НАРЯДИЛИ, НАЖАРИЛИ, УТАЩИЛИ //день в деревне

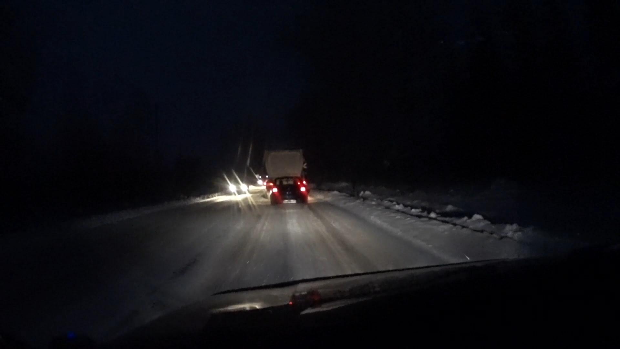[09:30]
тут вот знак стоит бездорожный переезд знак стоп тут уже все закрыли это вот завода линия выходит знаю закрыли бы уже этот убрали бы это все переезд это бы убрали тоже раньше здесь лапа он стоял потом вообще все убрали
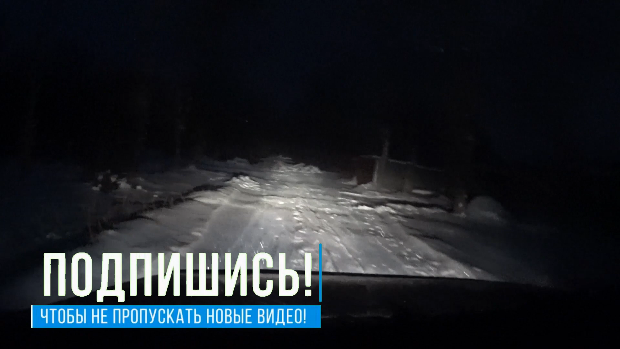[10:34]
и Вон там гаражи, сейчас речка будет, и вон на той стороне гаражи. Мостик тут такой односторонний.